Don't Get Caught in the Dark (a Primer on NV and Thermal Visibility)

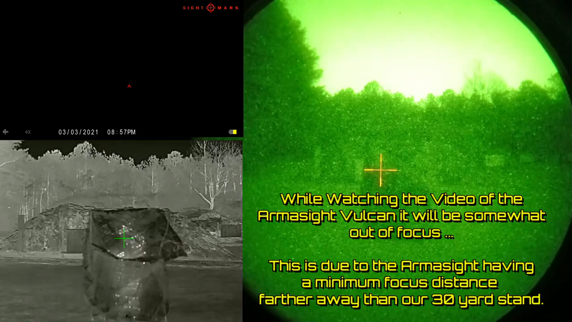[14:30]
What you see at 30 yards out in the center of your view is our mossy oak kind of textured leafy looking camouflage, and basically it's just a sheet that's got punch outs that are kind of like leaves,
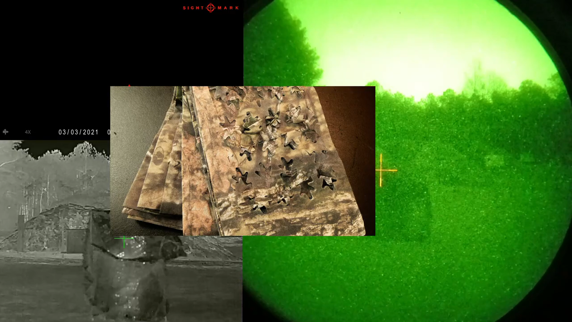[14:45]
so kind of it's open and you can see through it a little bit, okay?
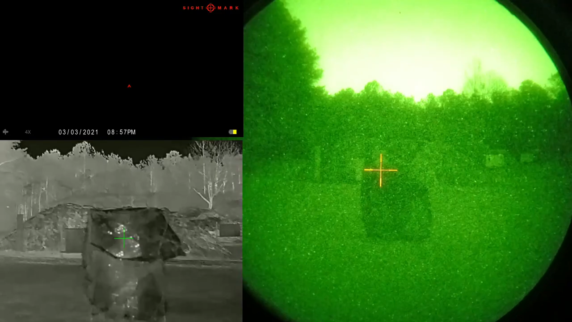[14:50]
And behind that is my son, my adult son, okay? YouTube adult son, okay? All adults in this video, no kids. So So my son's back there, and as you can see at this point in time, you can see him through the camouflage or his heat signature wherever there's gaps in that camouflage. Of course, right now the traditional night vision, that camouflage is just looks like a, whatever else, like foliage or like an object out there.
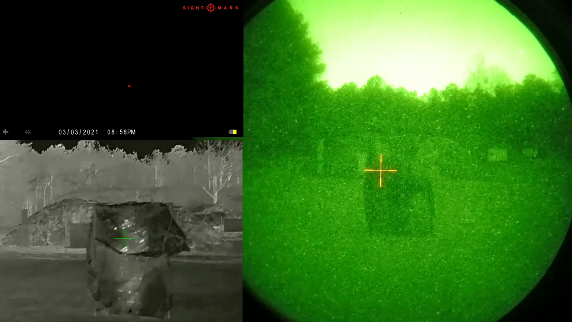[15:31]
No real tattletale reflection. And through the Sightmark Wraith at this time, we are seeing pitch black, okay? So, and this is a starlit night, by the way. We have no moonlight, no incidental. Now, I'm going to go ahead, before I have my son step out, we're going to go ahead and turn on an 850 illuminator.
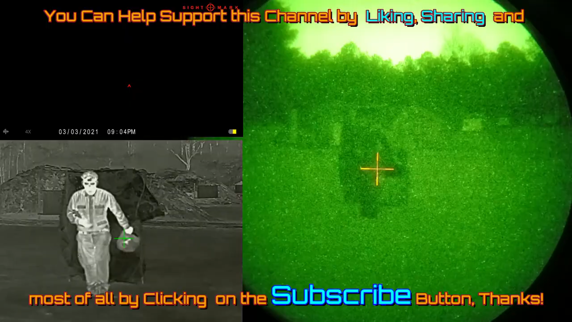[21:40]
So that's with our 840. Now what I'm going to do is go ahead and hang out there for a second, if you will. Okay, now I just turned on our 940 illuminator. And if you've watched some of my other videos, you can see that in some of the different gear, and I'm reaching around here, so let's see.
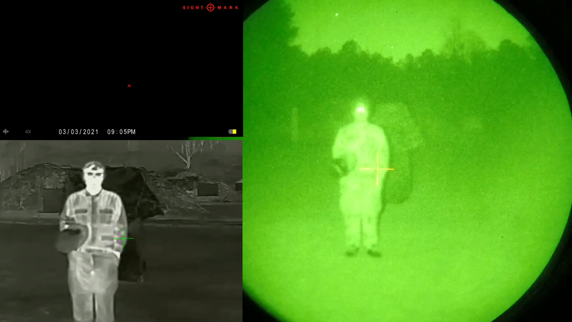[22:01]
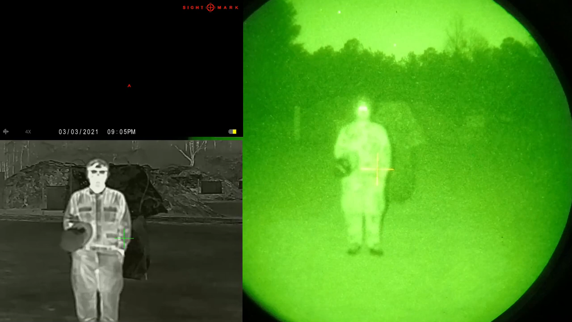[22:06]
One, two, that seems to be high. And let me focus the Wraith a little bit here.
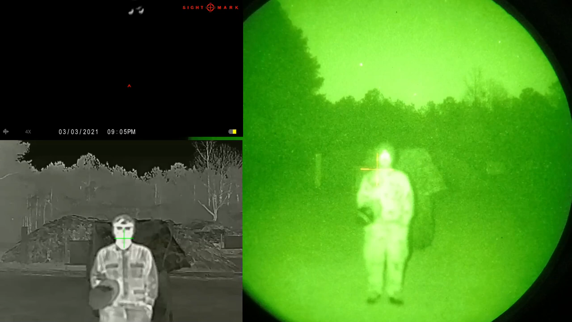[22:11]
So that's the 940 with this Wraith. And I should have it on high, but I think it's spread out, wide illumination. I'm running around looking at three devices here, all at the same time. So maybe not that much light usable for the...
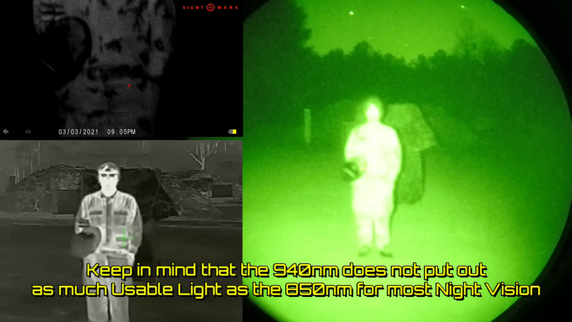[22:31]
for the Wraith when it's diffused. Okay, so it looks like we've got enough light to see through the Wraith here. I'm bouncing back and forth on my test rig here. And again, even then, the 50 Collie 50 pot and military uniform, while it does illuminate and stand out, I mean, that's woodland green. Okay, so looking off into the woodland greens, it's gonna be lit up a little bit here.
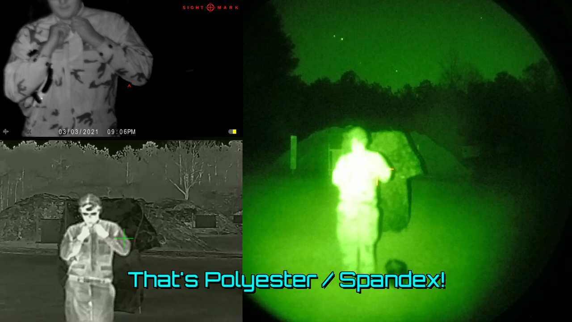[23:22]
So now this is military camo that we have on right now. And he's unbuttoning the shirt, so. Okay, now if you'll notice, that looks white, okay? And that's a real tree camo shirt, okay? Now let me see what the Wraith is looking at here. So you can see that looks blatantly white.
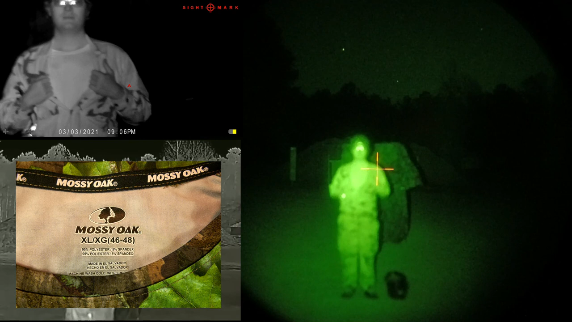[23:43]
So there's the difference between 100% cotton camo. I'll pan down a little bit so the Wraith can see.
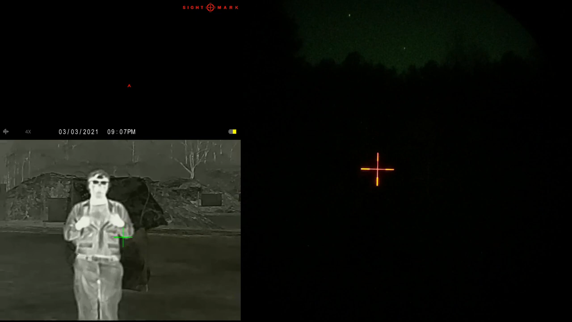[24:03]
So let's go ahead and switch illuminators just so we can demonstrate both of those and show that these nylon type materials are and I think I got this way high up. There's low, medium, high, low.
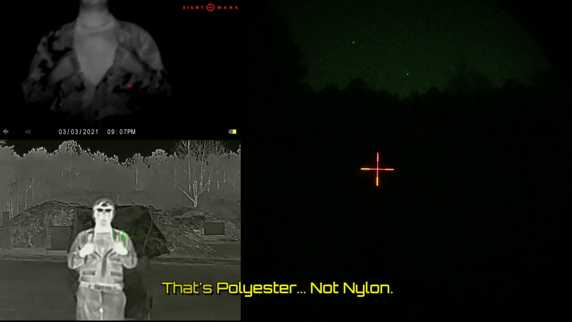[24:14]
Low's enough right now. And widen this out a little bit. So there's low. And let me dial down the, this is on the 850 now. Dial down a traditional night vision. So you can see, yeah, materials matter. So if you're wearing a synthetic camouflage and expect it to have any effect, okay, good to go, have any effect on the, on night vision, it's not.
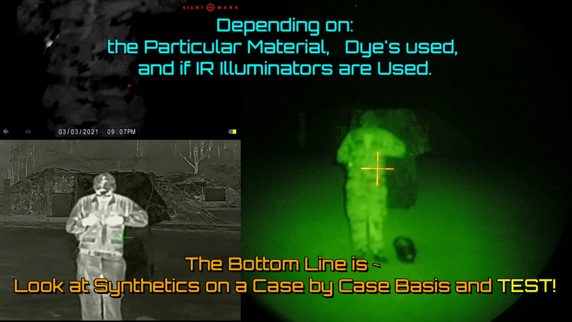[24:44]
I mean, you're going to see it's going to glow white, and you're going to stick out like a sore thumb. So So there's a demonstration of some camouflage, different camouflaged attire. We've demonstrated it like an acrylic, you know, face shield like you'd wear to protect from flying debris while you're grinding or something like that.
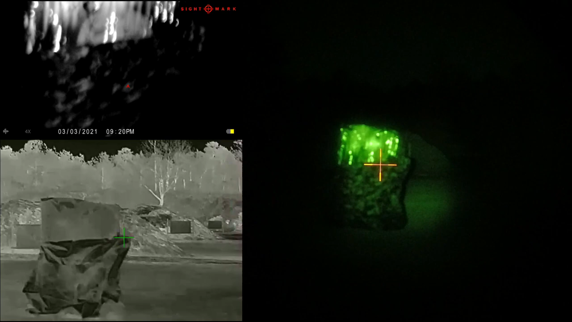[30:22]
okay, so the camouflage still looks camouflaged in the Wraith, and you know, I haven't switched to green. Let's give the green people, the greenies, a look at green. Yeah, so there's green.
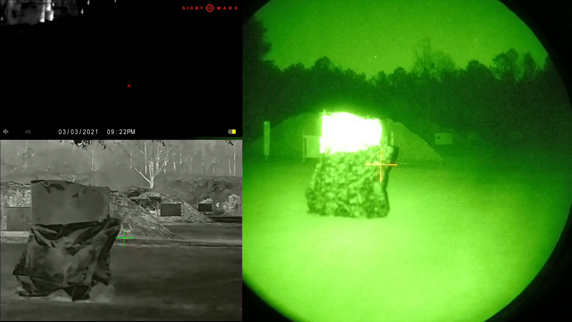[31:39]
And that should be high. And can the Wraith see anything? Very, very little, but it can see the reflection. It doesn't do so well. Needs this, as you can tell, either way, the Wraith needs significantly more light than our traditional night vision. Okay, so what we're going to do, we've got a few more materials to test here. So I'm going to go ahead and shut off the recording on these.